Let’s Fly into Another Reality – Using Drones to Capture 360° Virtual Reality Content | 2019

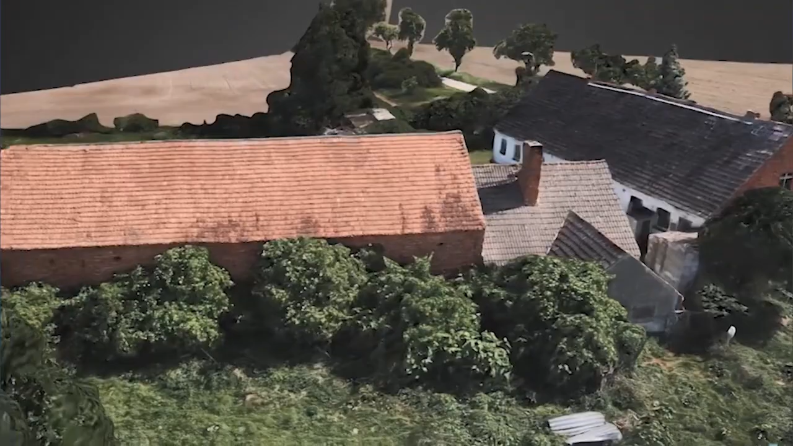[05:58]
and this is actually a digital twin of the world what Google does there. So it enhances this with real data in real time.
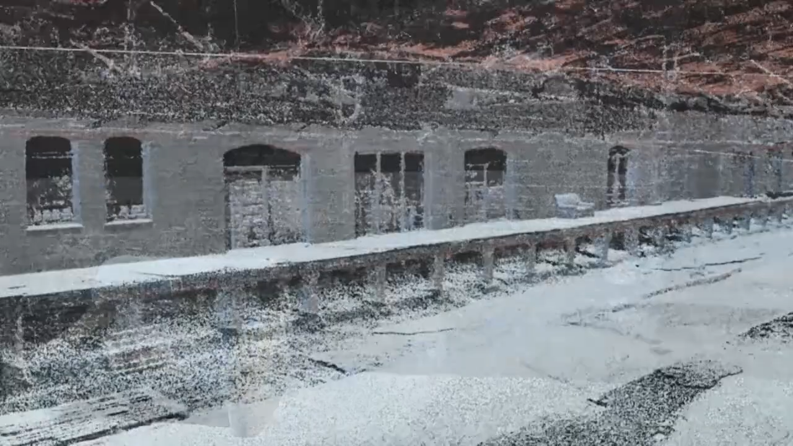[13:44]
So, we went with a drone through the environment and took a 3D scan of the environment, including the textures. So, it's not just a LIDAR scan, it's also the textures of it.